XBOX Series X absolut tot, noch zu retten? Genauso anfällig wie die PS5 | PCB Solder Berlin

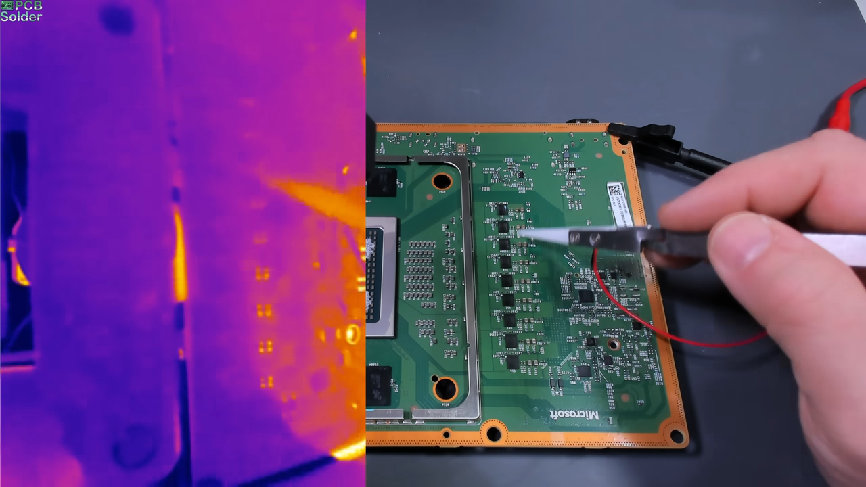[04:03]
Da schauen wir jetzt genauer hin. Ja, und hier ist er. Das ist der zweite.